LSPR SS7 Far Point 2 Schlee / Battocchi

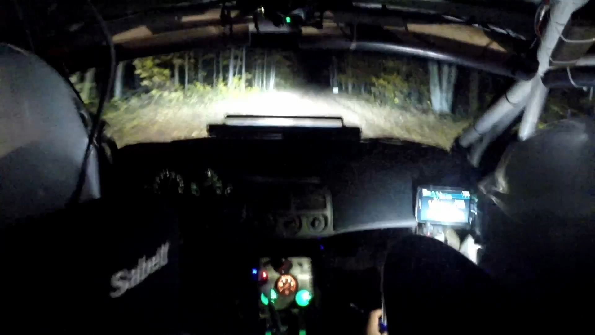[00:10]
200. Small crest. 120. Left 5 plus, very long. Left 5 very long. That's this left 5. Then 100. Right 5, long, soft.
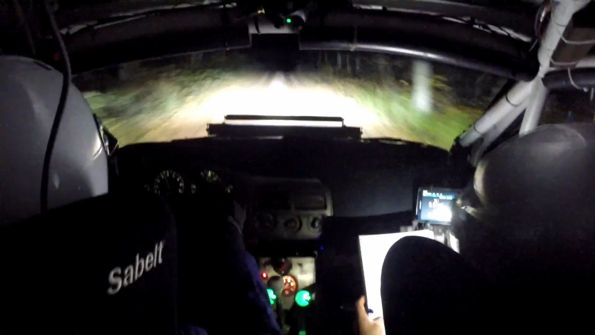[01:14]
Left 5, into right 5. Over small crest. Into left 4, over crest, 100. Small crest. Left 6, long, 450. Here's the 450 we're in. At the end's gonna be a left 5, no cut over small crest.
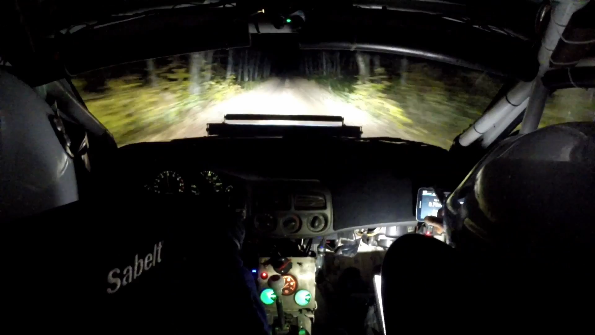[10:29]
Here's that left five, very long, 150. Left six, over small crest. Next, next. Then small crest, left five, into small crest, 200. Here's the 200, then right six, over long small crest, into left six.
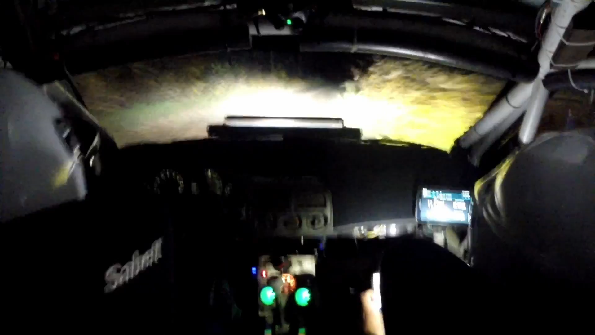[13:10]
Small crest. Left five long. Left five. Right five long. Left six tightens five. Then left four, into